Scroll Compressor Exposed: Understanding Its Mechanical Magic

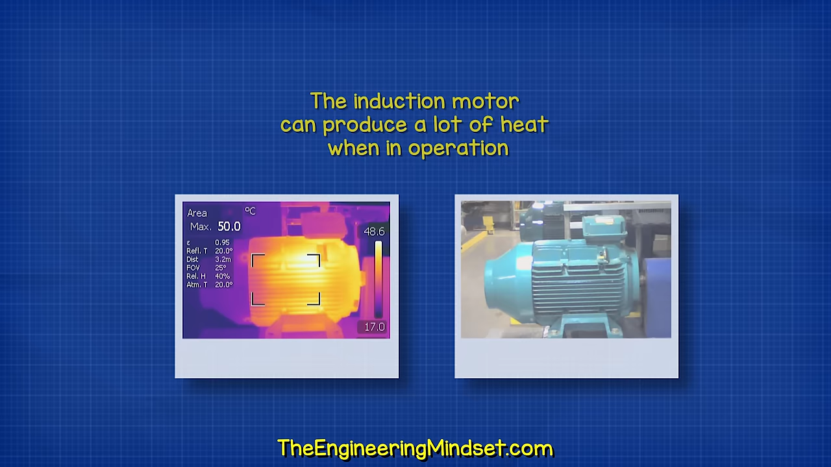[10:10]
On screen: max 50.0°C
Electrical motors produce a lot of heat, which needs to be removed, otherwise it will destroy the motor.